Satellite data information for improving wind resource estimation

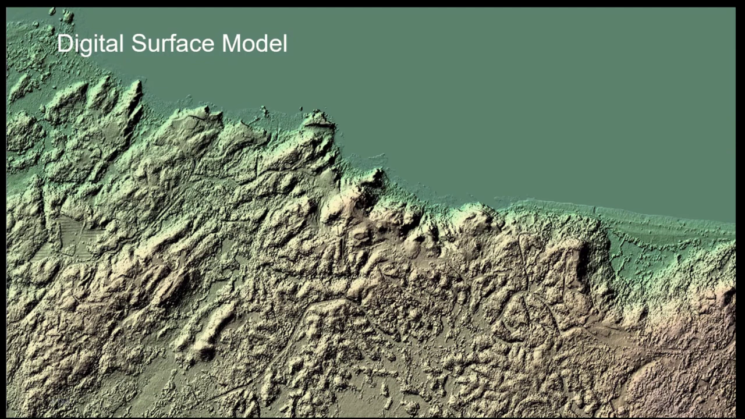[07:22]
and you can subtract those to get some information about forest site also. Those are commercially available. We have those also. They take a bit longer time to produce than the method I've shown you, but they also give good results on forest height and can also, of course,
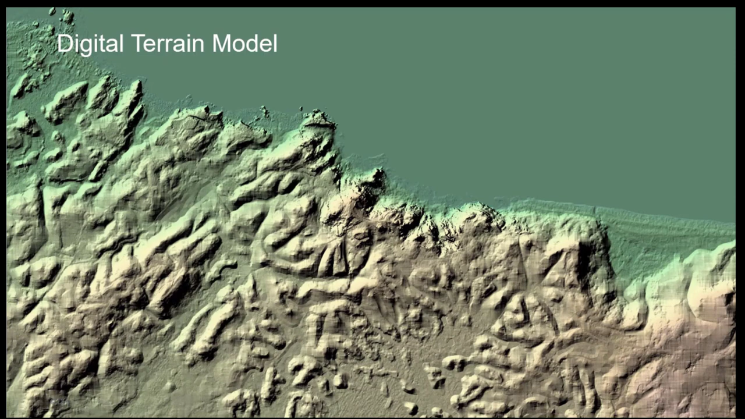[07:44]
be used for your input where you need the digital terrain models for your wind resource estimation. So basically, basically my conclusions are quite simple.